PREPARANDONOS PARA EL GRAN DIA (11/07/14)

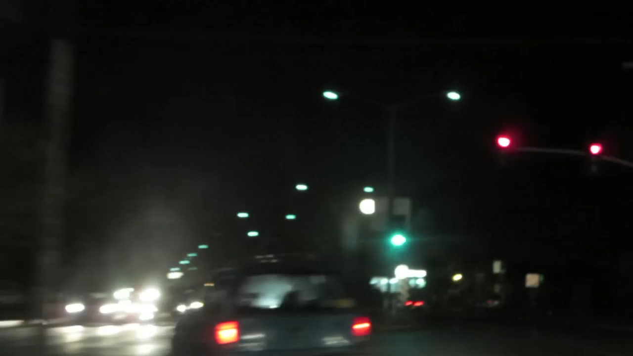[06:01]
¿Dónde? Ahí está. ¡Ay, chinga! Sí, parece nada más una luz. Ahí está.